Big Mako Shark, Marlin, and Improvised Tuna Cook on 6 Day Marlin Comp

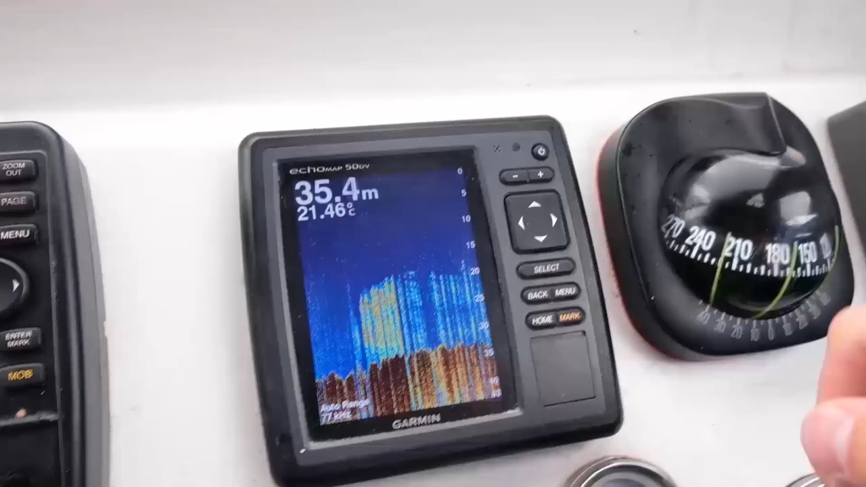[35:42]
On screen: depth 35.4 m, water 21.46°C
and you can see we're sitting on top of a nice bait ball at about 25 meters.